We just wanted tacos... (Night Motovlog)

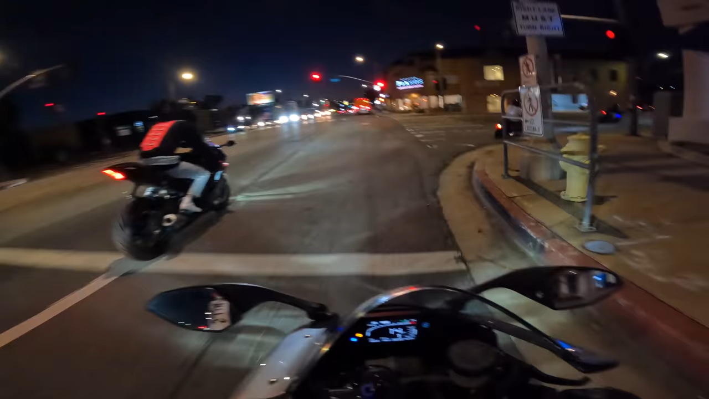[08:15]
it's honestly It's great to see other people Tate Tate and Jeff They both do TikTok And it's Both of them are out here Younger than me Doing their thing I know Tate's gonna do it There it goes! Tate! He raced motocross So he knows what he's doing a little bit
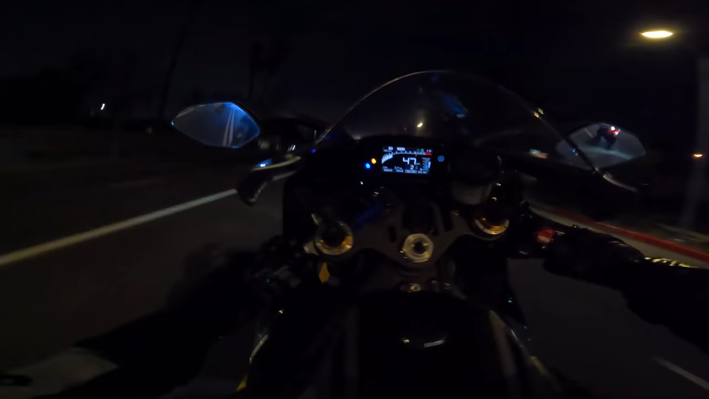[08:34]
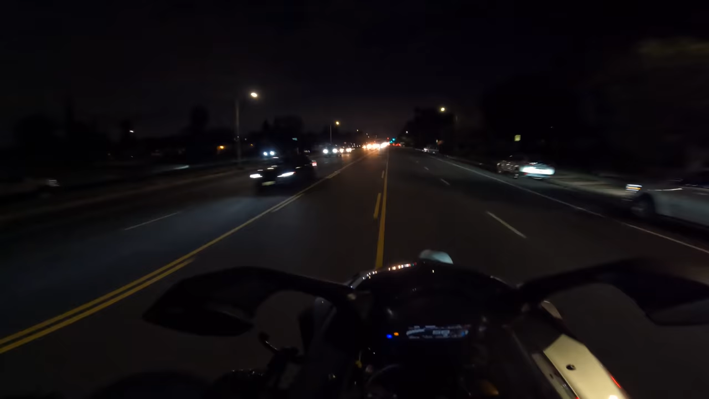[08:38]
Let's go Alex! Let me see some!
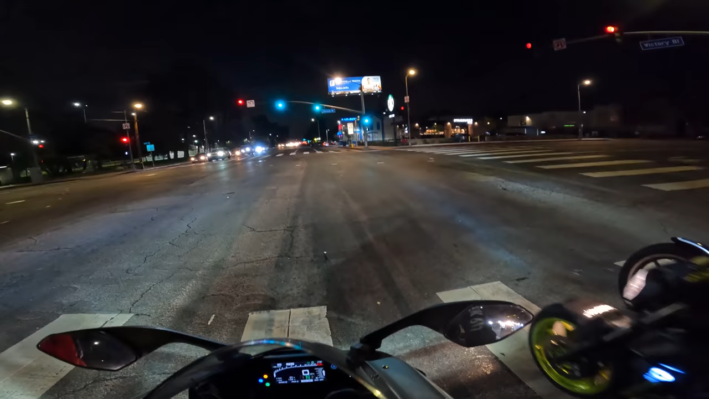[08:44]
Let's go Alex! Let me see some There we go!
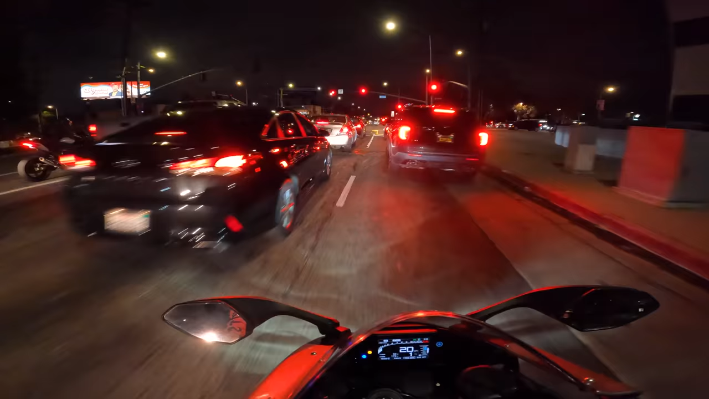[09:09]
Oh God! Oh God! Mirrors are out! Mirrors are out! My bad! My bad! Oh! Gonna scoot through here! Thank you!
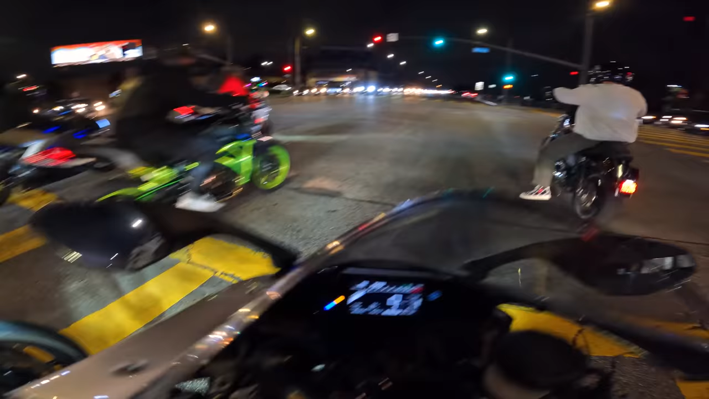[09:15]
Oh! He popped it right up!
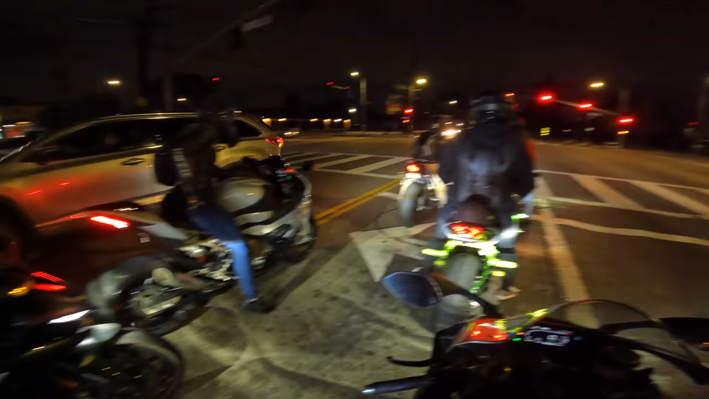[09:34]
You got it dude! You got it! Oh the knee knocker!